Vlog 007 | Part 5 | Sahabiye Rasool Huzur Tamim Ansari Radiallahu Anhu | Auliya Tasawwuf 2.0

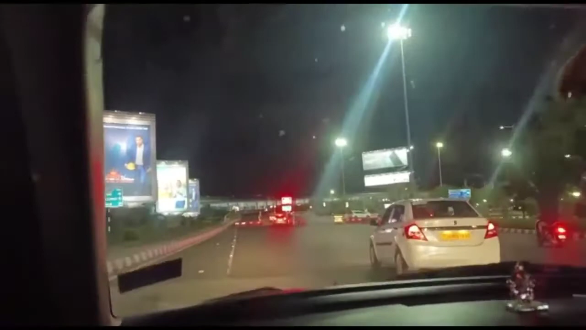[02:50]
एक हफ्ते में हैदराबाद से काफ़ी सारी फ्लाइट्स हो रही है.
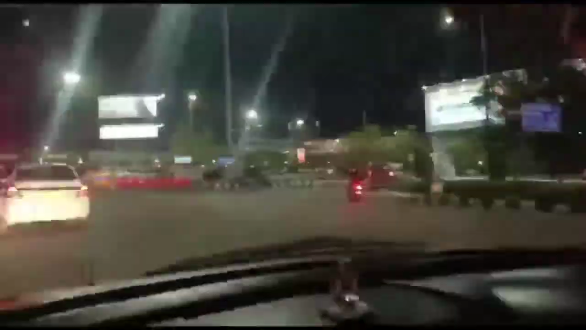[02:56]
तो आप देख सकते हैं एयरपोर्ट आ चुका है, बहुत खूबसूरत सा एयरपोर्ट है, बहुत प्लीजेंट लुकिंग है अल्हम्दुलिल्लाह,